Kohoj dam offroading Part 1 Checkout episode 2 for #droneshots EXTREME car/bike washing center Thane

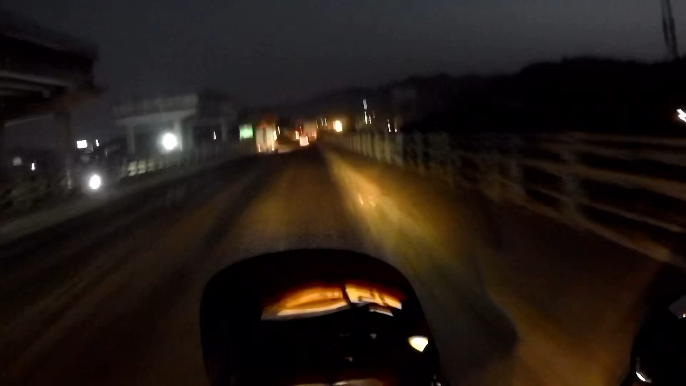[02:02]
So let's meet up a little ahead. There's a one break at about 50 to 55 kilometers. So as of now, there's not much light. As you can see, it's 6:30 in the morning. Having a pleasant ride. Early morning.